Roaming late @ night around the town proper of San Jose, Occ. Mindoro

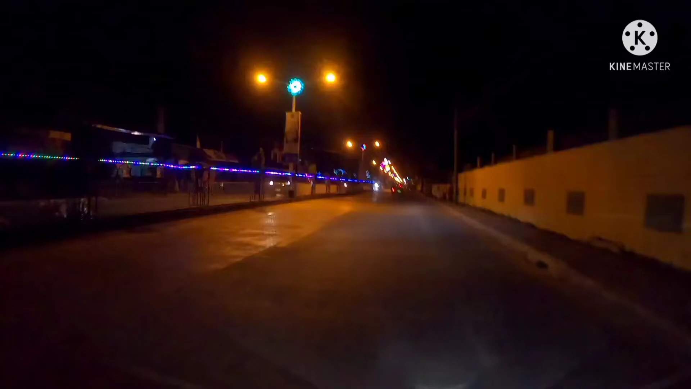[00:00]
ayan guys and it was on a ikot ako dito sa bayan dito ako sa bayan ng san jose ikot ako dito guys para magkita rin yung view dito paggabi
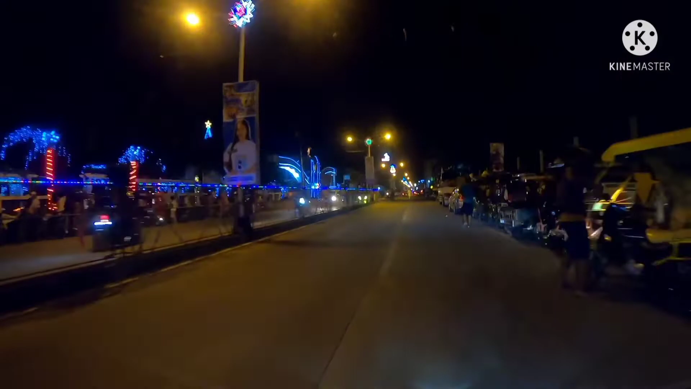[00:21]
ayan dito nagpadaan ako dito sa pang plaza
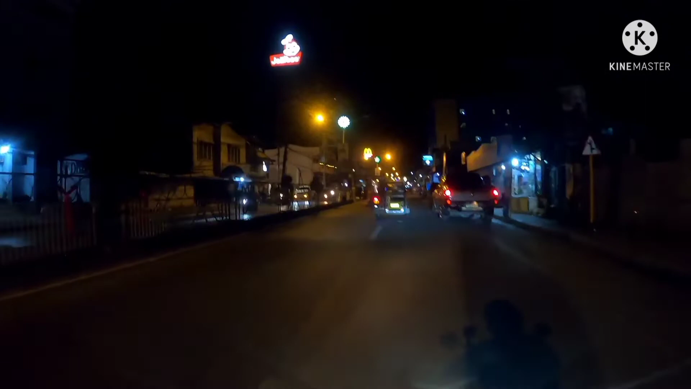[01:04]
ito takbong ka na ito guys parang naglalakad lang ako
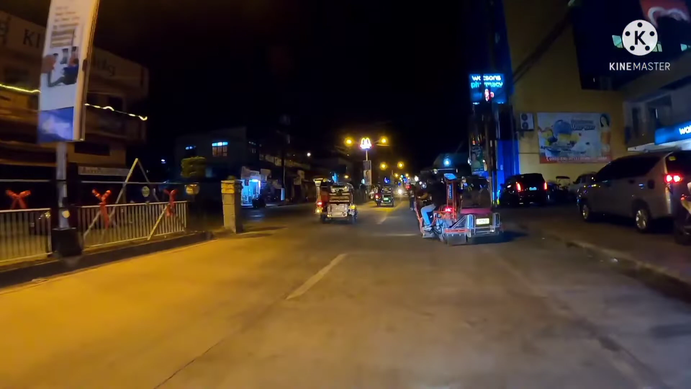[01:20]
ito yung pinaka main street papunta ng sintro talaga ng bayan ang tawag dito is Rizal Avenue
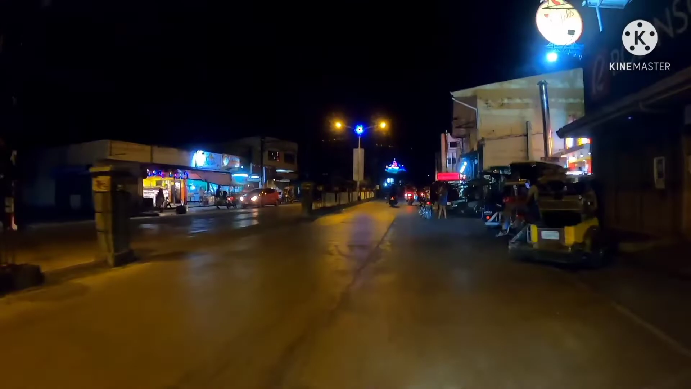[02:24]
ganda lang tingnan ako kays kaso lang malayo ayoko lang tumawi dun sa kapila dito ako sa kabila dadaan
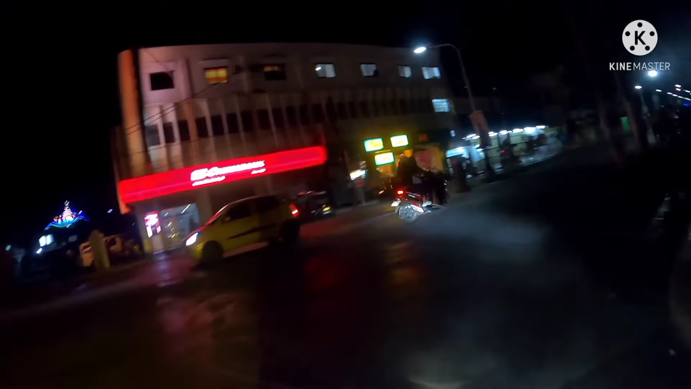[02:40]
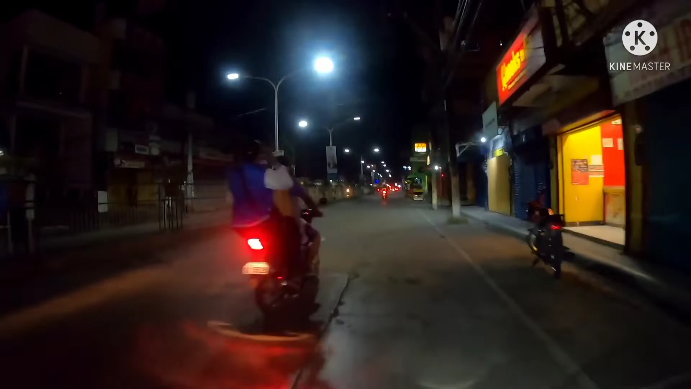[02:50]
ayan mag yu-u-turn lang ako dito guys
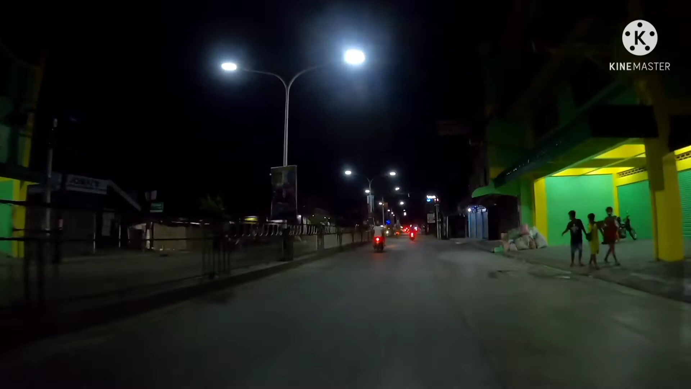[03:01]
kasi tahimik na dun mag yu-u-turn ako dito
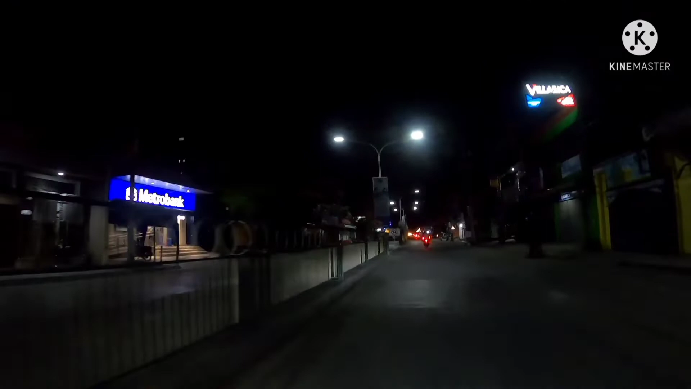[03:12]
hindi ko makalimutan tong lugar na to guys first time kung napunta dito ha nahuli ako ng yu-turn
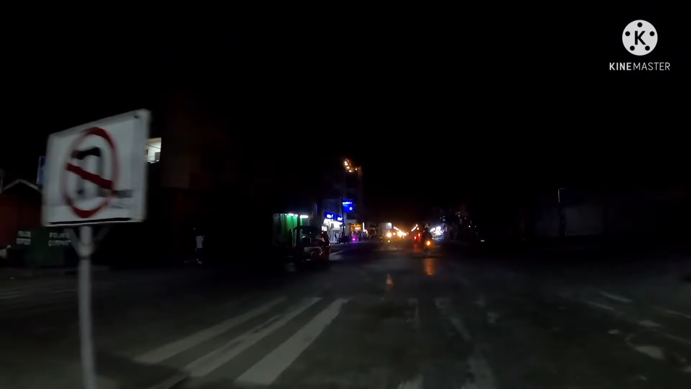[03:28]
dito pwede tayong mag yu-u-turn dito ayan